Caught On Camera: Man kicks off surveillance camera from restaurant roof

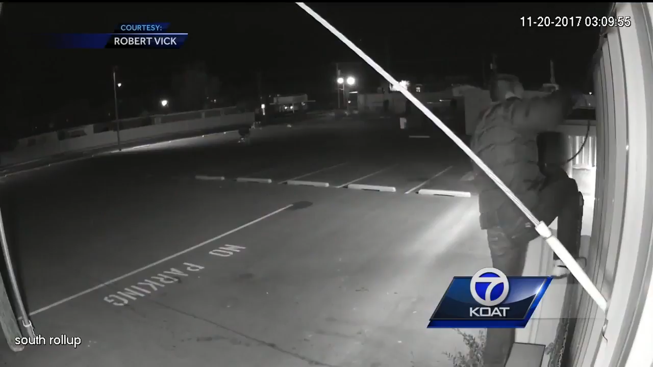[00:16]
Watch as this man jumps on top of this restaurant's roof and then he kicks off their surveillance camera.